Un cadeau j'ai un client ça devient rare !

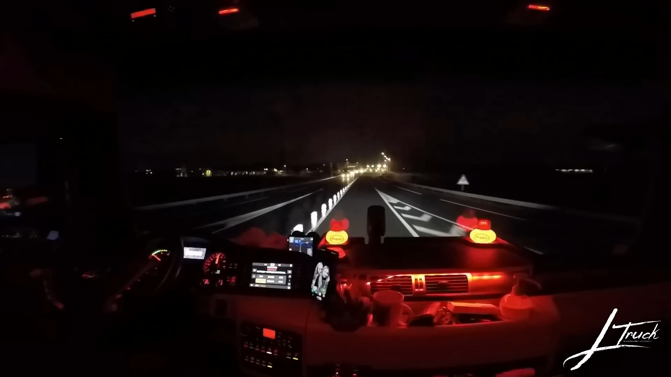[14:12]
Allez, on arrive à la sortie Volvic quoi. Là où je vais charger, j'ai déjà vidé en fait. Parce que c'est pas l'usine, c'est pas à l'eau, hein, on charge pas à l'eau en fait, on charge des emballages quoi.
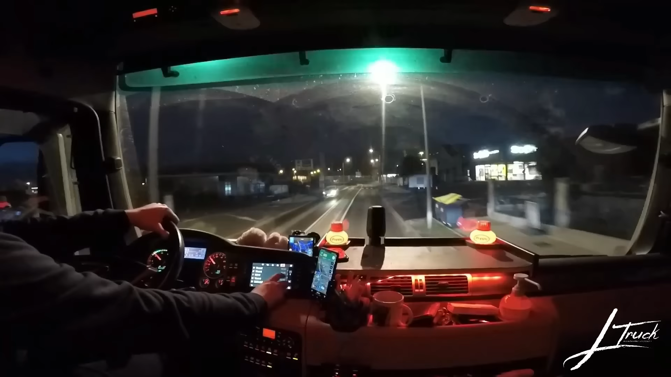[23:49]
prenez à droite, là c'est là qu'on va changer l'eau en fait. Et moi je vais à l'autre en fait. C'est chancé 1 et moi je vais à chancé 2. Donc, normalement c'est l'autre d'après.
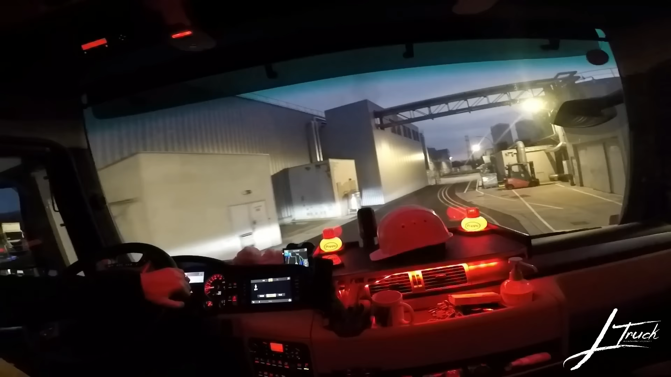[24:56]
En fait, les mecs, quand ils t'expliquent par où passer, ils croient que tu connais l'usine par cœur. Il m'a dit, tu suis le VAP, t'as un virage. Au pire, j'avais pris son...
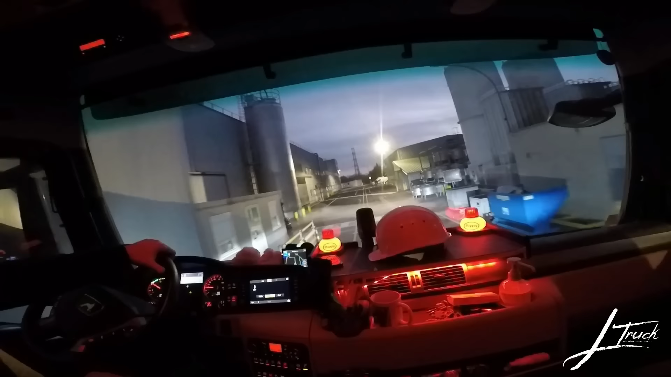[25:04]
Ça a tout été refait, parce que nous quand on venait c'était pas comme ça avant, la parterre l'enrobée et tout là. Il n'y avait pas les lignes, il n'y avait pas tout ça là.
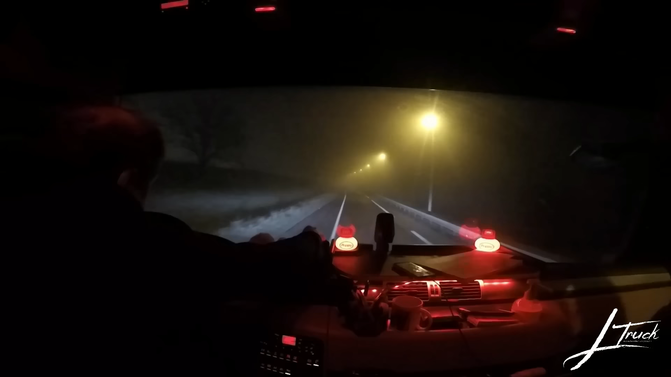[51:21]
Allez, on est parti, on va charger. Il est 7h10 du matin. Et puis voilà, il fait un brouillard pas possible.